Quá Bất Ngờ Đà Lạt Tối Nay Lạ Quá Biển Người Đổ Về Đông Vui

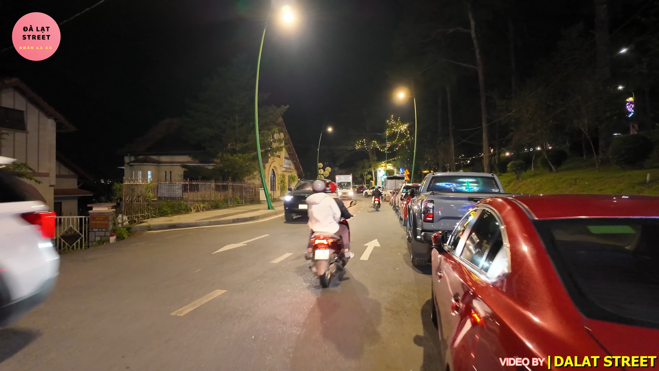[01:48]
Nhân sẽ hướng xuống phía dưới quảng trường Lâm Viên và Hồ Xuân Hương.
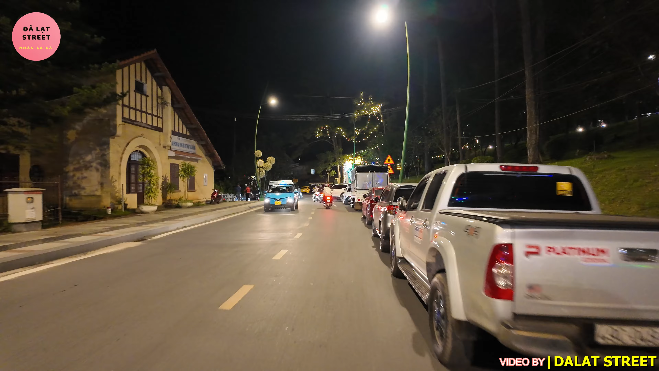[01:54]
Tối hôm nay Nhân thấy xe cộ đậu rất là nhiều, đậu từ tích ở trên đường Trần Hưng Đạo mà xuống con đường này.
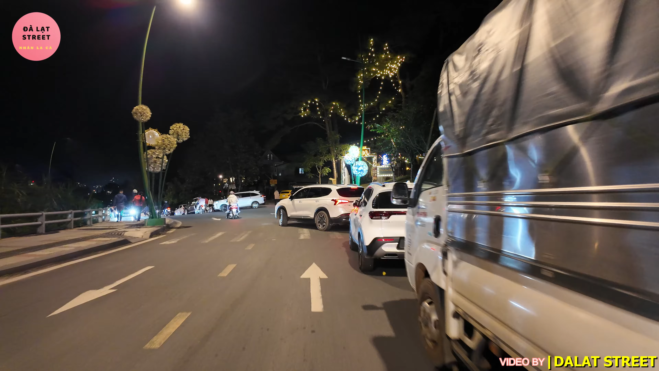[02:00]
Bình thường thì Nhân thấy xe cộ là đậu nó cũng ít lắm, nhưng mà tối hôm nay thấy đậu quá là đông quý vị.
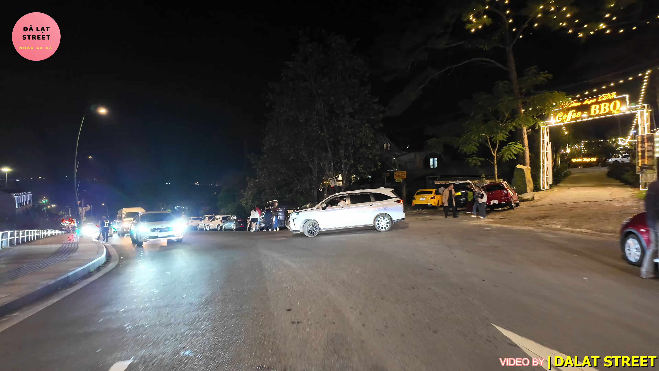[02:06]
Có lẽ là khách du lịch đến thành phố Đà Lạt hiện nay là vào dịp cuối tuần đã đông trở lại.
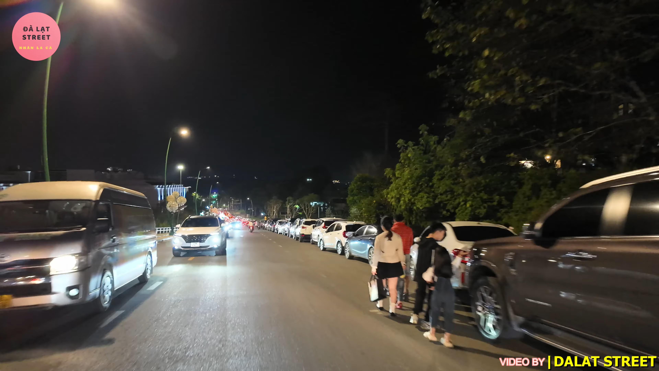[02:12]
Hôm nay thì Nhân thấy đi ngoài đường rồi Nhân vào các cái khu du lịch thì Nhân thấy là những chiếc xe mà chở những công nhân của công ty Chân Sinh ở Đồng Nai đã đến thành phố Đà Lạt.
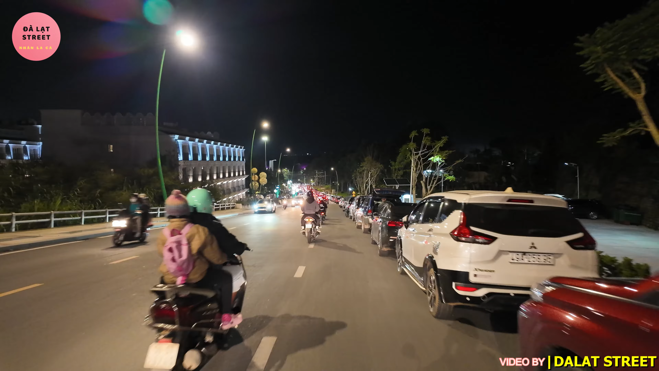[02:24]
Đợt này là hình như là đợt thứ tư, thứ năm gì rồi quý vị. Cho nên là cũng góp phần làm cho thành phố Đà Lạt trở nên đông vui nhộn nhịp hơn. Và lại là mấy hôm nay thì ở ngoài quảng trường Lâm Viên cũng như là vòng quanh Hồ Xuân Hương thì
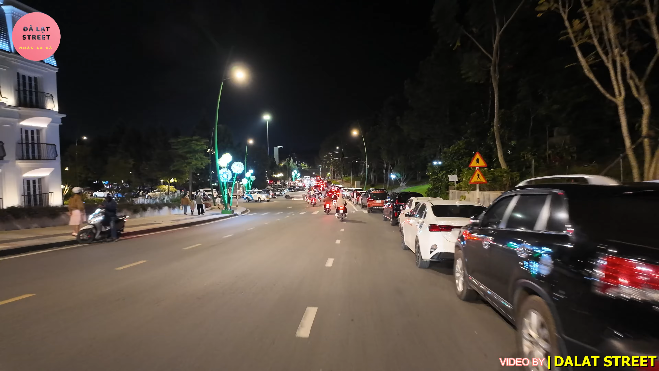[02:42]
có những cái buổi diễn tập của lực lượng công an nhân dân, các đơn vị từ dưới huyện cho tới thành phố luôn, đến thành phố Đà Lạt để tập, để biểu diễn,
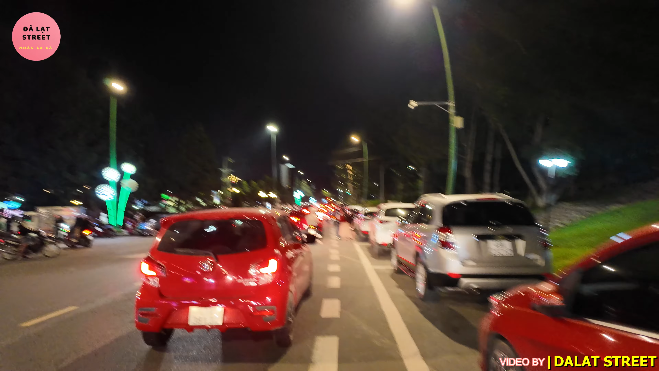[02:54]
rồi để thi hội thao khỏe của lực lượng công an nhân dân.
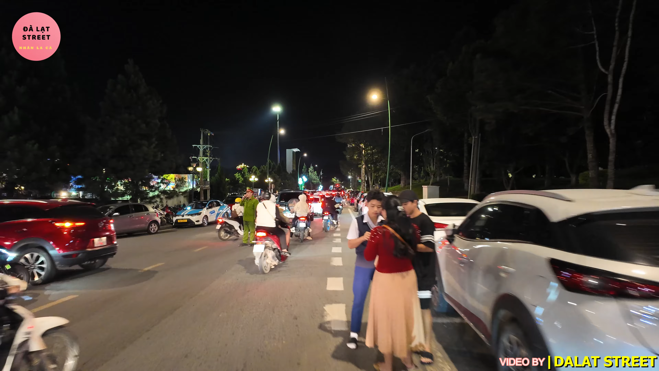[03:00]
Đó, xe cộ ở đây quá trời nè. Wow, hôm nay là ở trong quảng trường sẽ có
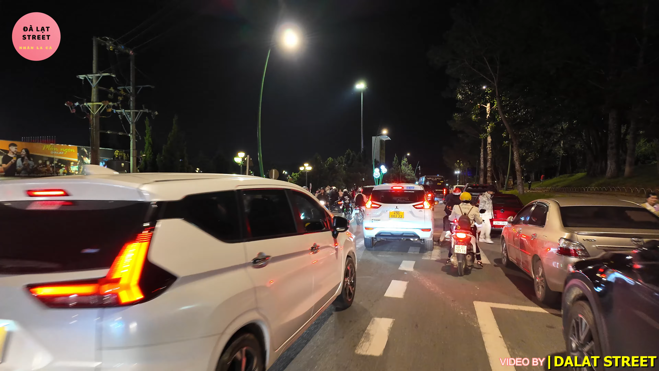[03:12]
hình như là tối nay là khai mạc hay gì đó, cho nên là nó cũng đông lắm,
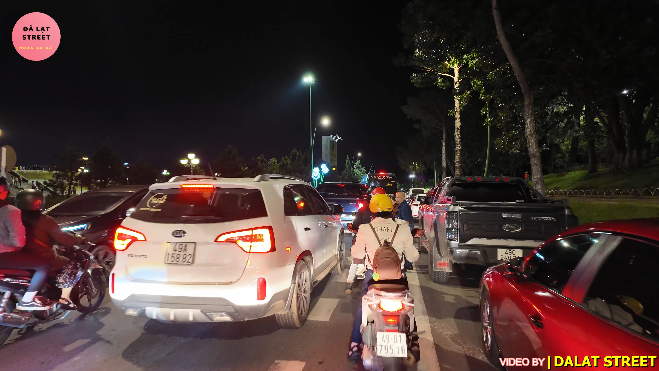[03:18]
làm cho lưu lượng xe cộ đi qua khu vực này, rồi các cái chỗ để xe ở bên phía bên kia đường đều chật kín luôn.
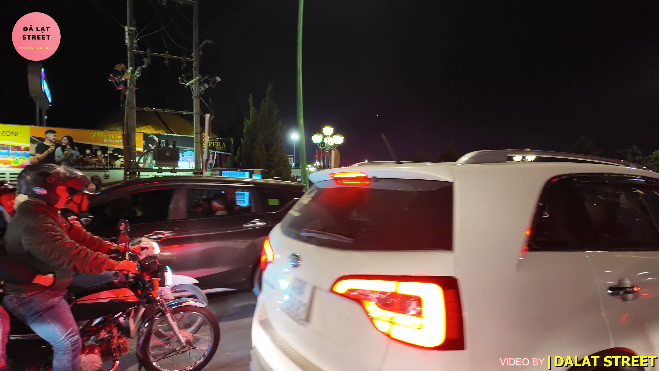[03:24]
Lâu rồi buổi tối mới thấy cảnh này, Nhân thấy là cũng chưa có quen lại, vì bình thường là hè rất là đông,
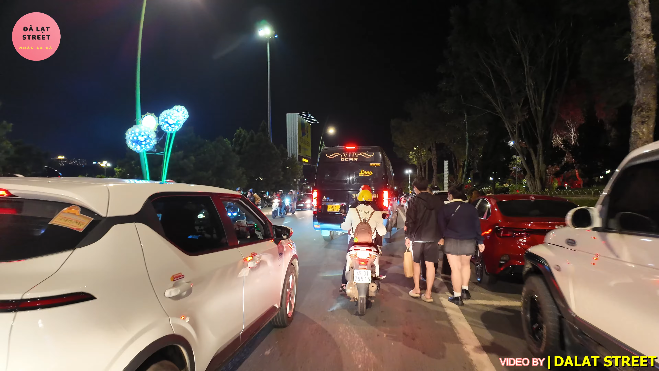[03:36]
ngày nào cũng ra đường thấy đông đông nghẹt rồi. Nhưng mà đợt này thì thấy là vắng vắng, xong cái là hôm nay cuối tuần tự nhiên thấy đông vui nhộn nhịp trở lại, làm cho mình có cảm giác là chưa có quen. Cảm thấy là lạ chút quý vị ha.
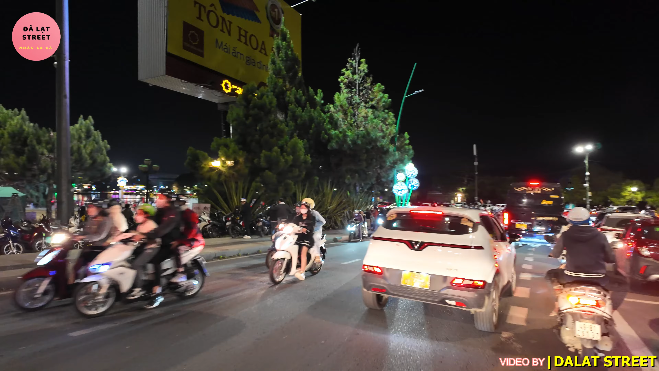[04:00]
Nè, bên kia đường chúng ta thấy xe máy đậu kín chỗ luôn.
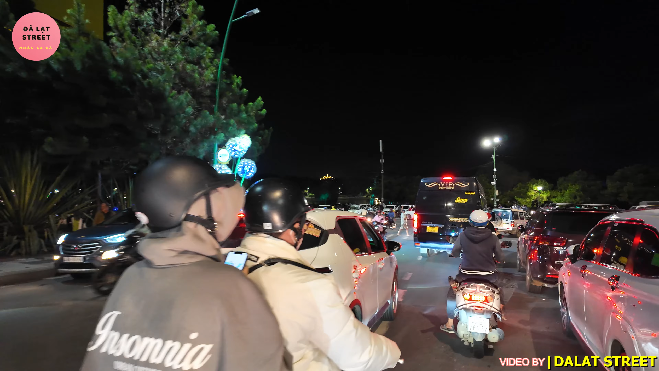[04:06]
Rồi quanh quanh khu vực này thì thấy xe cộ đi lại rất đông.
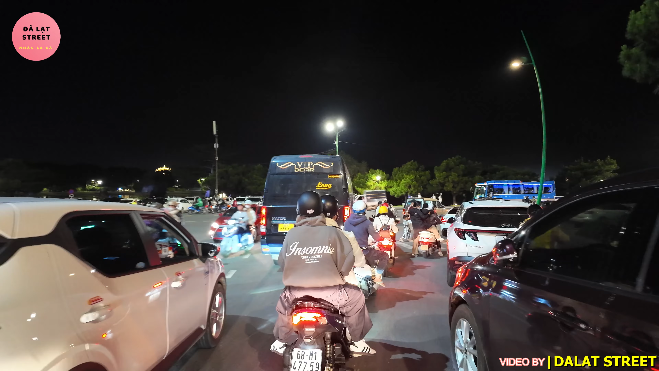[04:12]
Kiếm cái chỗ để mà để xe ở ngay khu vực này chắc có lẽ là cũng rất khó đó quý vị.
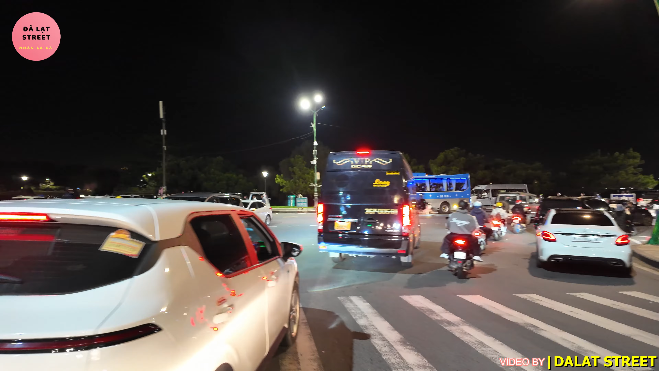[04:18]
Bãi đỗ xe phía bên kia đường là cũng chật kín luôn.
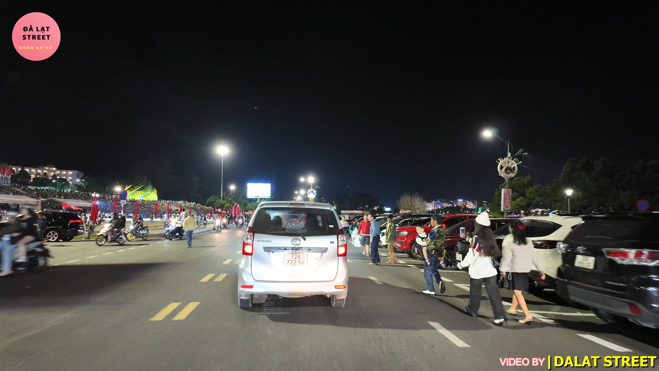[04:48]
Wow, bên trong quảng trường quá trời đông luôn kìa.